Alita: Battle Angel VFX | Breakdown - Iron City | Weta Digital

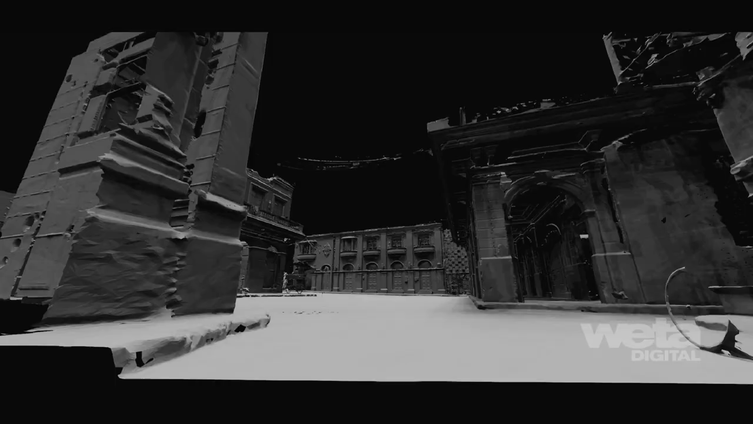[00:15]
On-set LiDAR scans were used to help create large sweeping set extensions, giving the metropolis its bustling scale.